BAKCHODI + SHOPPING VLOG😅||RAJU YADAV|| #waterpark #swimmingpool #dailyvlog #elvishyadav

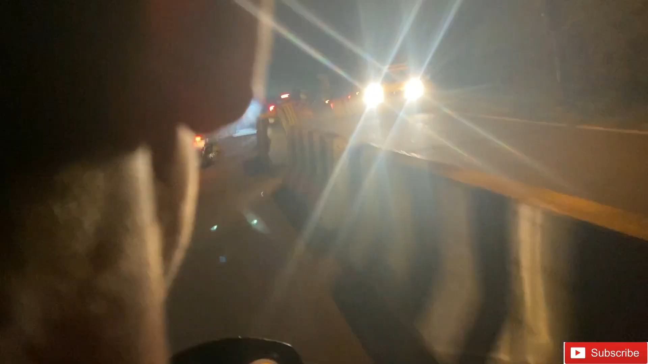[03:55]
भाई ये चौकी आ गई, अब पता चले पकड़ेगा कि नहीं।
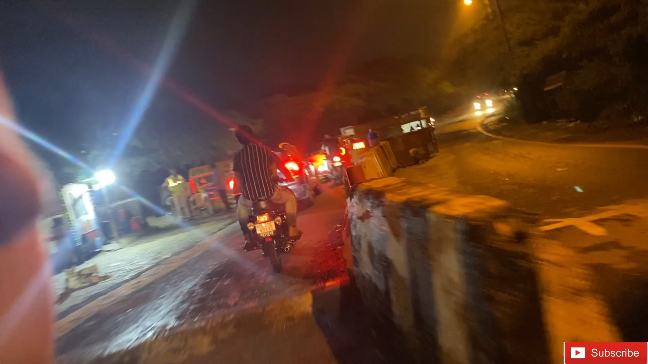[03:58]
अच्छा आप और उसके पैसे वसूलेंगे कि नहीं। नहीं पकड़ रहा, नहीं पकड़ रहा। चल चल चल चल,